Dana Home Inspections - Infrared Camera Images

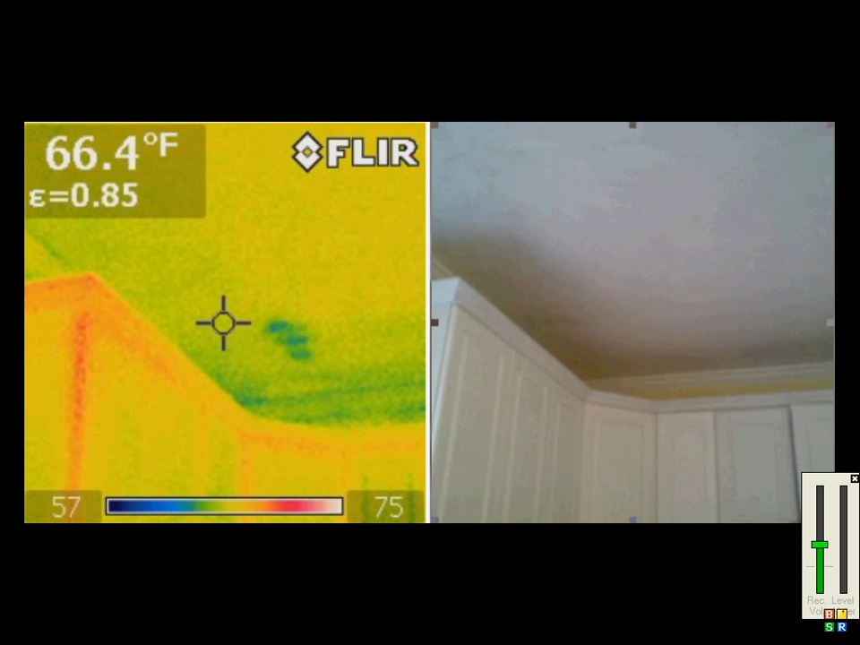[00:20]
On screen: spot 66.4°F
Our first picture here is of a leaky jutted tub. You can see on the left side where the moisture stain is showing as dark circles, and on the right, nothing is visible. Our next picture is of a leaking shower pan. Again, you can see the moisture as the dark color on the photo on the left, but on the right, there is nothing showing.
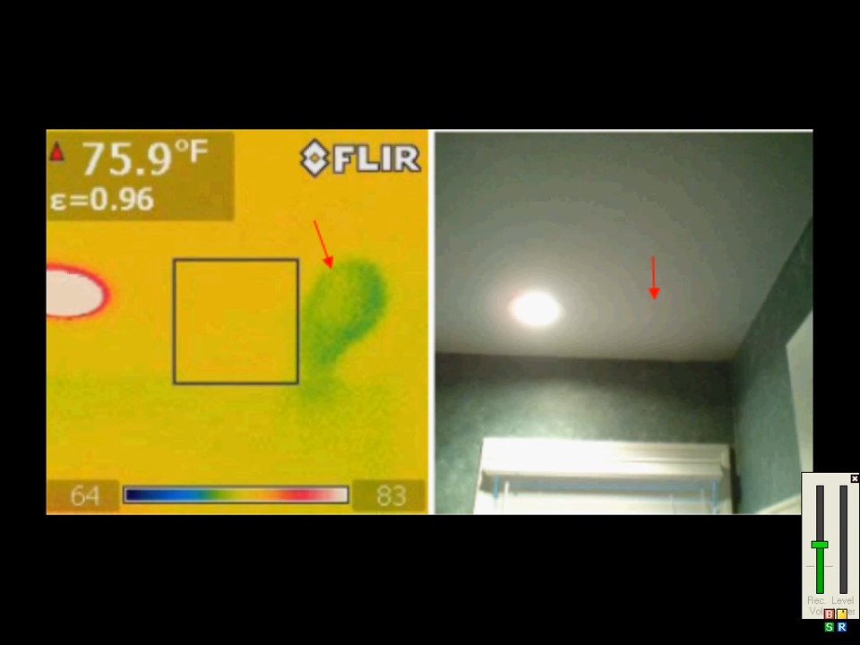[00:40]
Here is the same house from the outside.
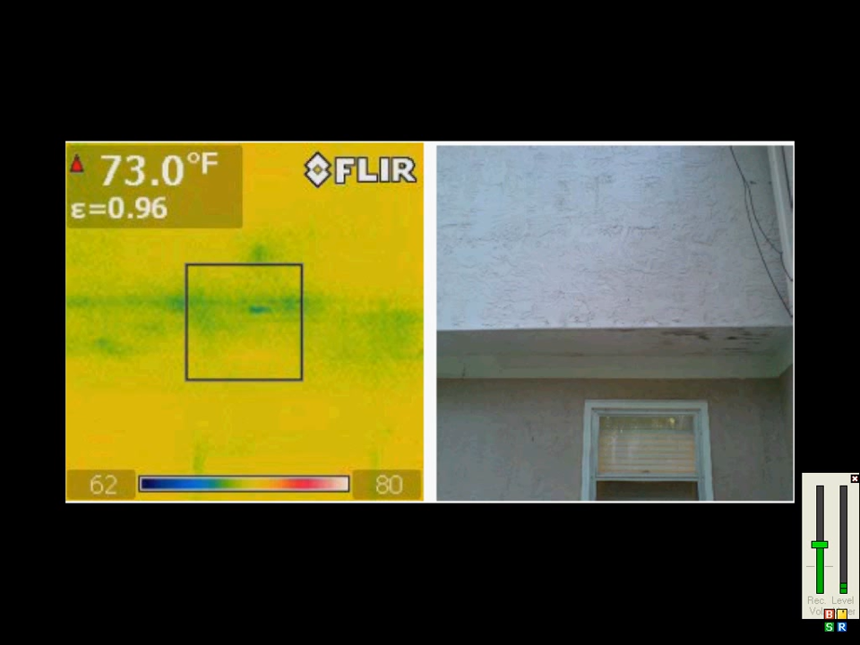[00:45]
This shows us how severe the moisture is, as you can see on the left the significant amount of moisture showing as dark color.
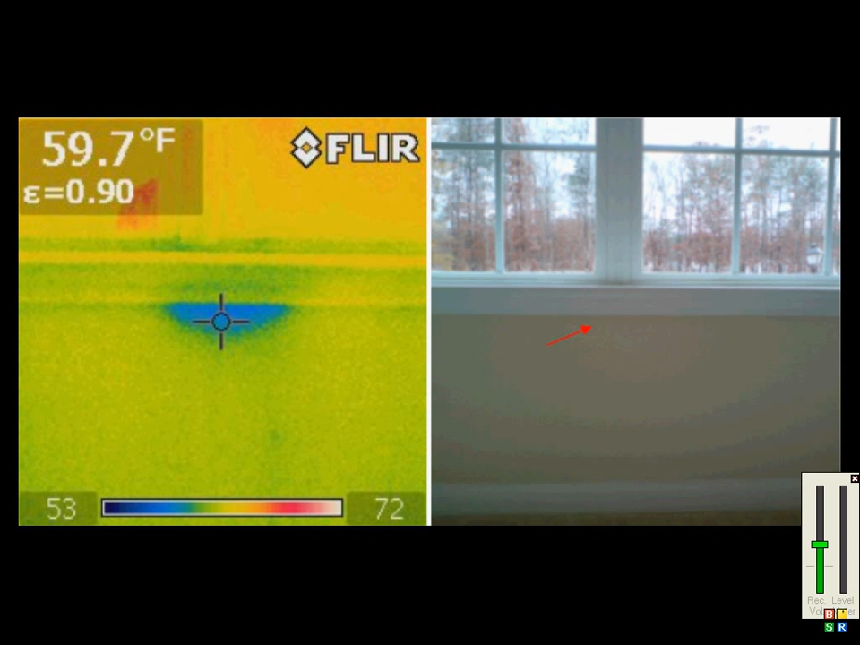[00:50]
On screen: spot 59.7°F
This next photo is of a newly constructed home, and you can see on the left how moisture is getting into the wall cavity from the outside because the windows were not properly sealed.
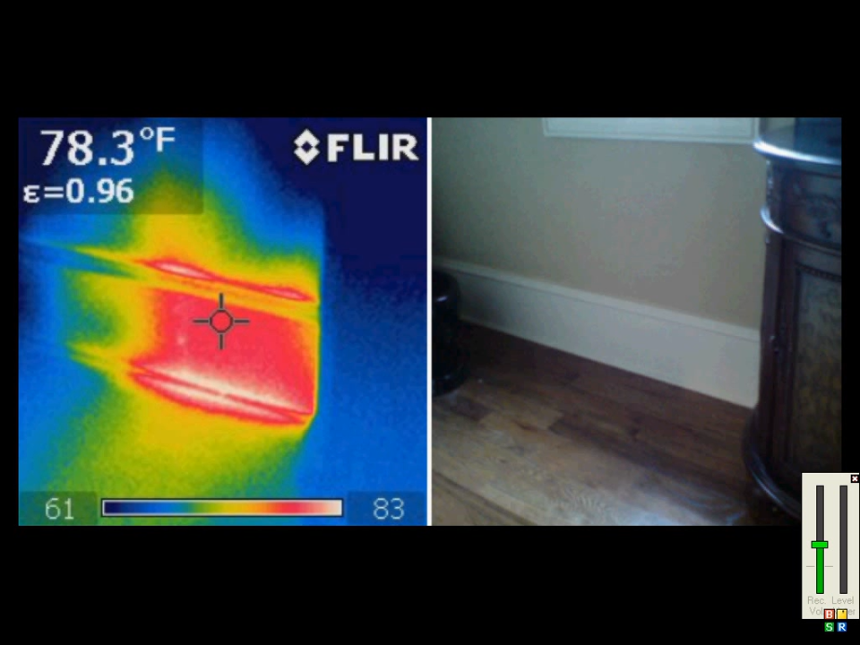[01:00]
On screen: spot 78.3°F
This next series of photos shows some interesting HVAC issues. Here we can see that they actually forgot to cut out a hole for the register. After running the heat for a while, a very noticeable red spot showed on the infrared camera.
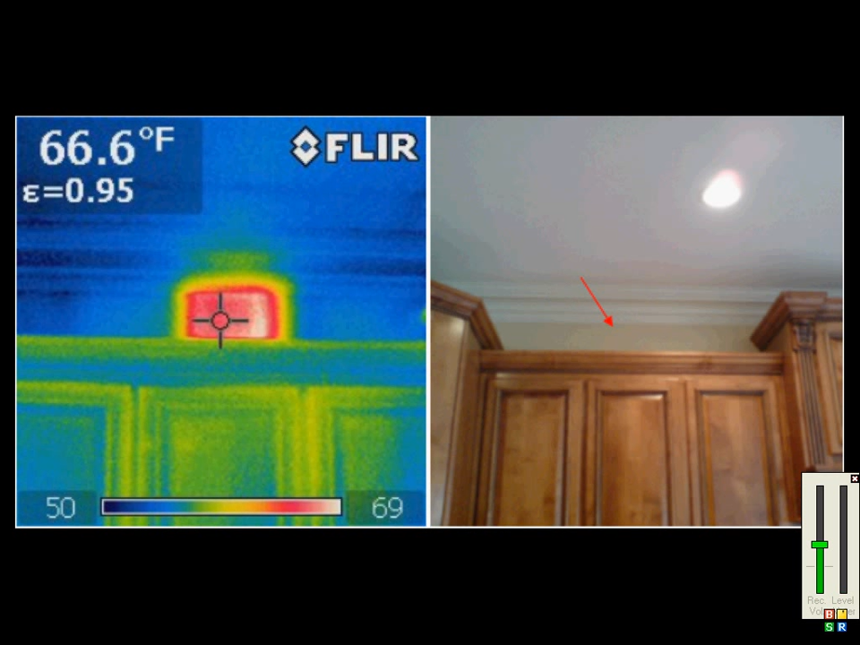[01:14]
On screen: spot 66.6°F
And here is the same issue that we found in another home. The infrared camera also does a great job of finding missing or poorly installed insulation. During this hot summer day, the warmth of the attic showed this anomaly in an inaccessible part of the vaulted ceiling.
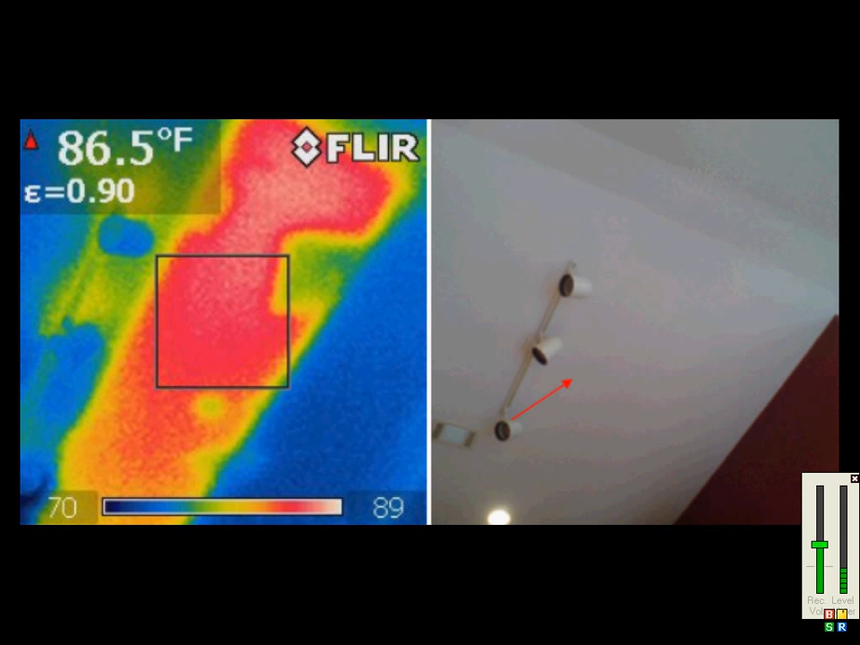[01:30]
On screen: spot 86.5°F
Here is a similar issue in another home. This photo also shows how the infrared camera has different color palettes to choose from, as in some cases,
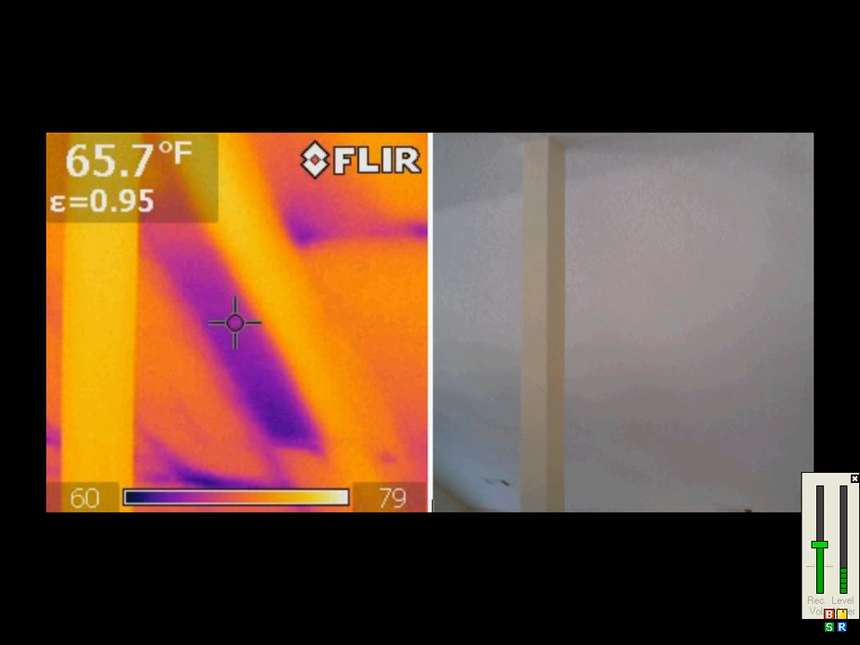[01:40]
On screen: spot 65.7°F
anomalies are better seen in gray or iron, as this one is called. Lastly, the infrared camera can find electrical issues that can become fire hazards.
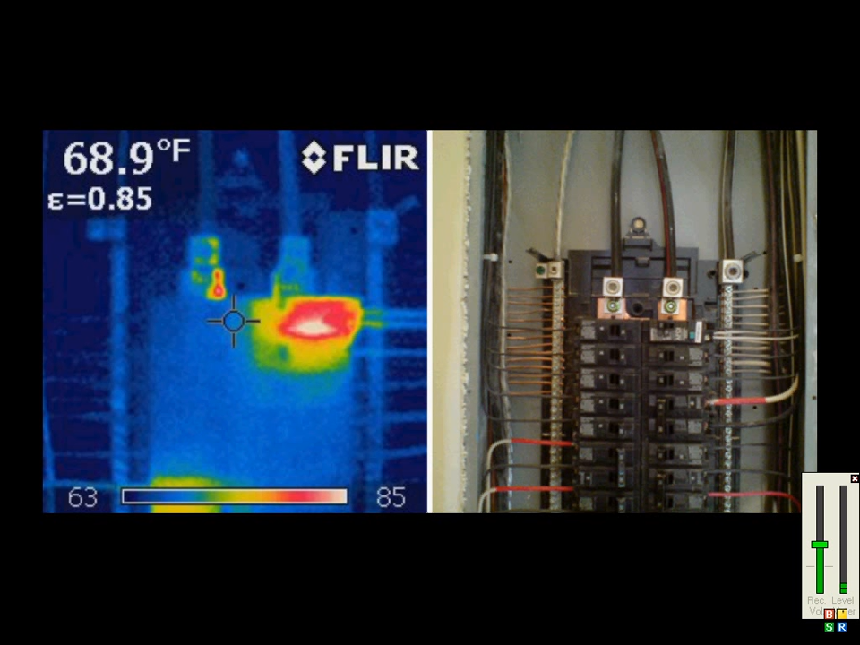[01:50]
On screen: spot 68.9°F
Here is a photo of a poorly installed or faulty arc fault breaker. Notice how hot the breaker shows in the left photo.
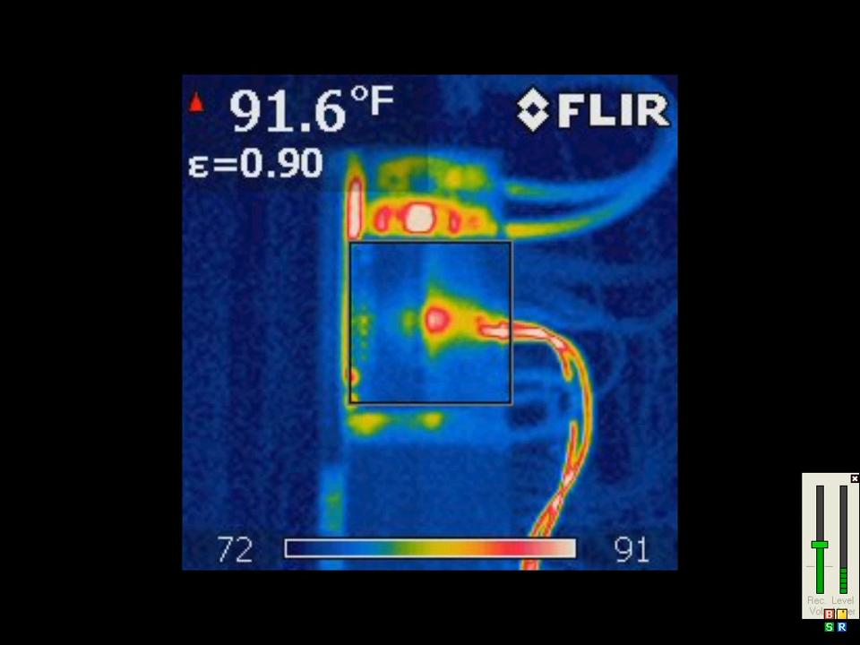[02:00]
This next photo shows significant resistance of two wires, possibly due to a loose connection or overload. And that's it. I hope you found this helpful and understand the benefits of using Dana home inspections for your next inspection.